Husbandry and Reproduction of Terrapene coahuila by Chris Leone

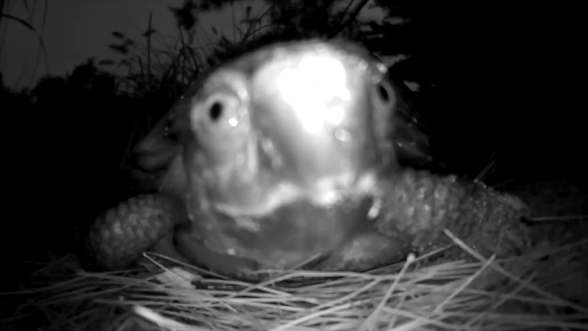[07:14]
probably looking for something to eat when he stumbled across this camera.
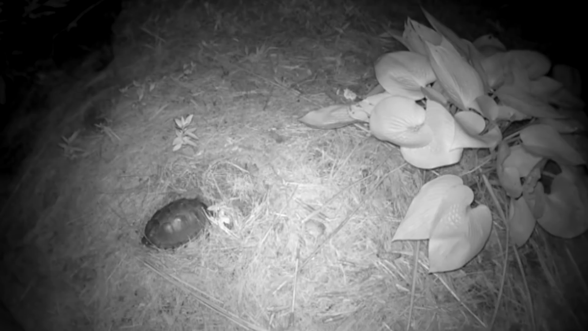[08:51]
Because this species chooses to nest overnight, we use cameras to enable us to see where they're actually digging their nests. Without them, we may never discover them again because once the female is done depositing the eggs, she covers the entire nest with her rear limbs and it can be undetectable to the naked eye.